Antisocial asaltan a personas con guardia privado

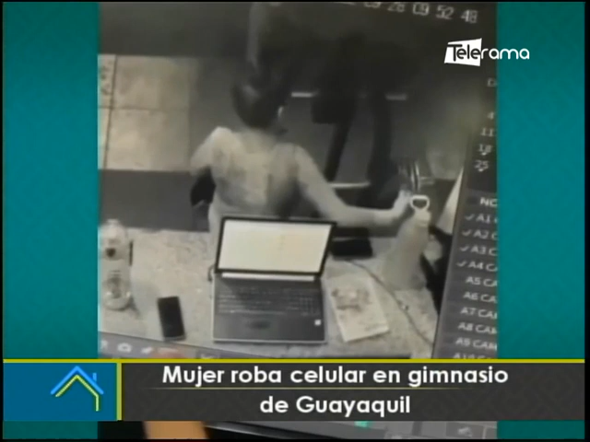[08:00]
La mujer aprovecha justamente que nadie la estaba viendo para el disimulo sustraerlo. Está claro que ya no hay cómo confiarse de nada y de nadie. En las cámaras del gimnasio registraron claramente la cara de la mujer, por lo que la víctima pide que le devuelva el teléfono para evitar viralizar su imagen. Ojo, que ya se viralizó, pero más que... Ya, ya, yo creo que ya se le pasó el tiempo.